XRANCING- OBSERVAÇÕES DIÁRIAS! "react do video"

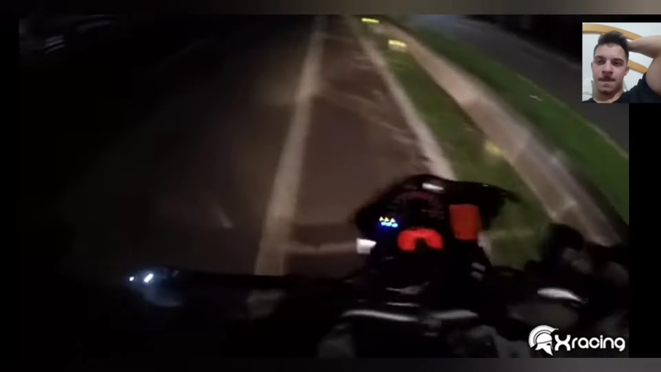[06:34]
Ele é louco. Rapaz do céu, mano. O que que pegou ali, tio? Quem é?
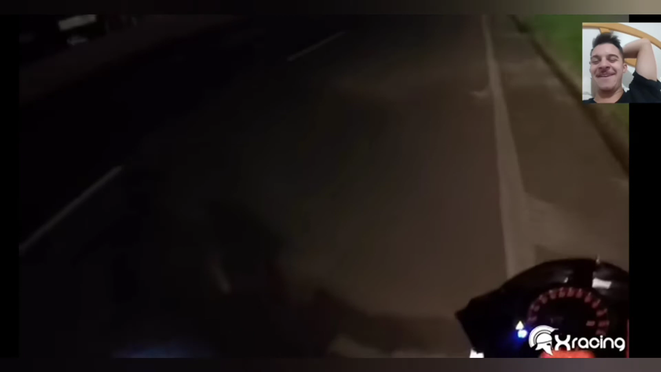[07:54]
Caralho, velho. Que loucura, mano. Olha lá, velho. Olha lá,
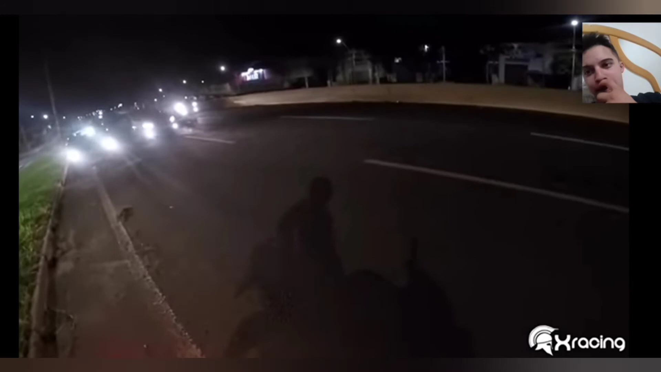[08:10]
velho. Rapaz do céu. O que passa na cabeça dela, será? Eu vou ficar ligeiro aqui, mano. Nossa, cuidado.